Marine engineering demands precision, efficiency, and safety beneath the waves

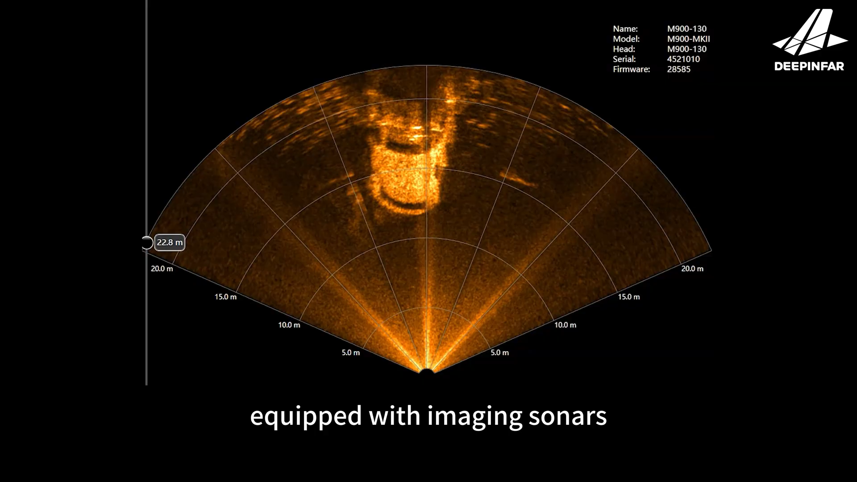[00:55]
Equipped with imaging sonars, the ROV detects and maps sub-sea structures even in turbid waters.
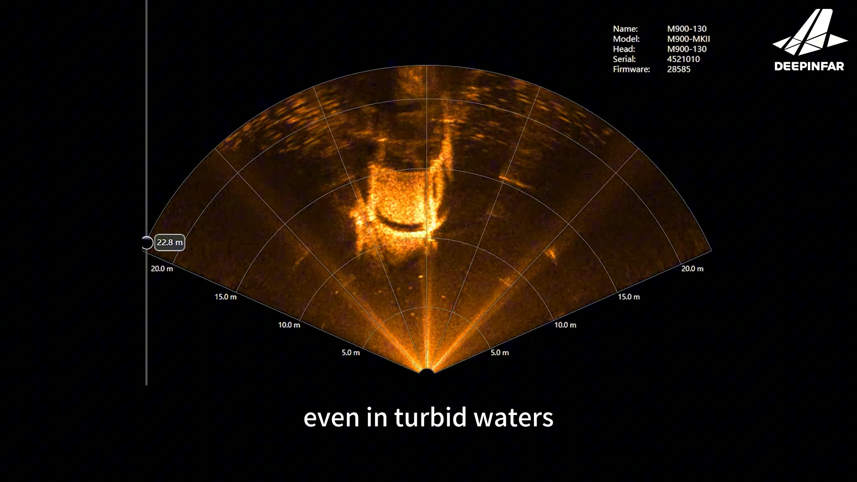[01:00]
Using the TSS-350, the ROV locates and inspects sub-sea cables with high precision.